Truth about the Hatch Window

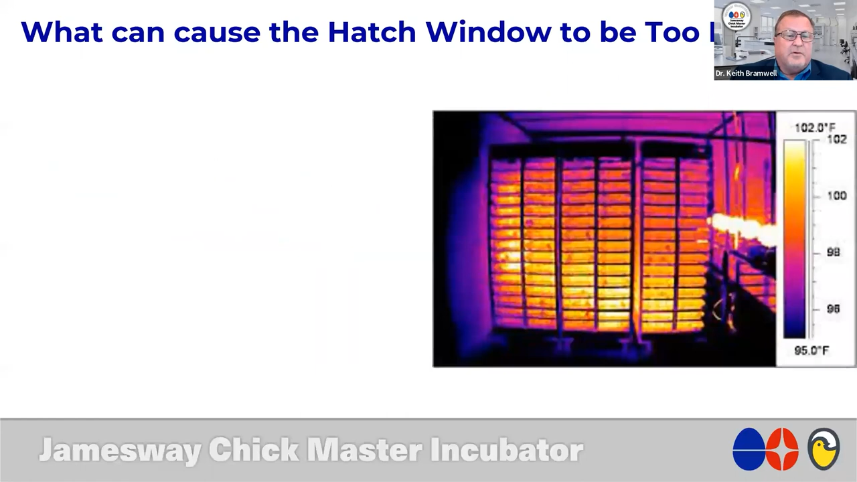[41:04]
On screen: scale top 102.0°F, scale bottom 95.0°F
So when you see hot and cool spots, we can see these in thermal temperature mapping here.